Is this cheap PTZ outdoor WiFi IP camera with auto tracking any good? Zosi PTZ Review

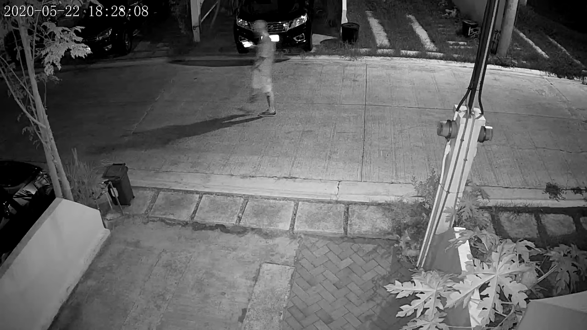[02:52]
For night vision it uses four infrared lights as well as four white LEDs so you can choose between full color night vision or regular IR night vision.